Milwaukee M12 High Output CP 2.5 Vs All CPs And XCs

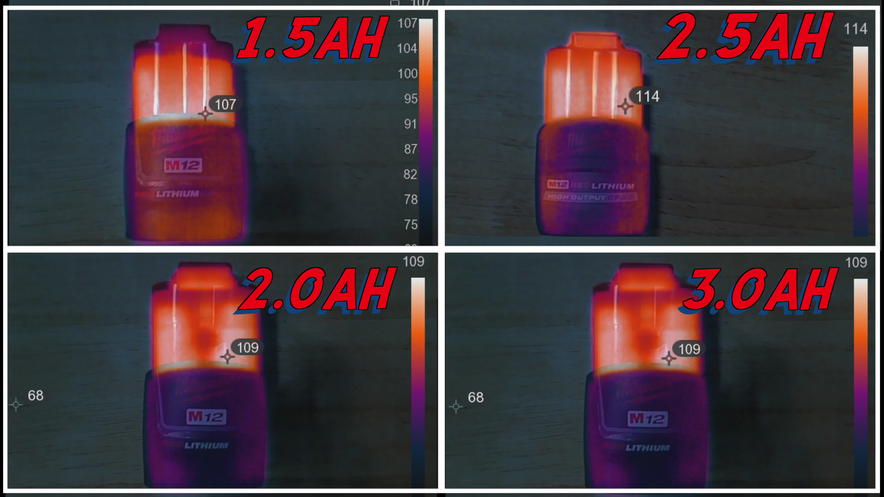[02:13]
Temperature wise, yeah, I didn't really see that 25% cooler.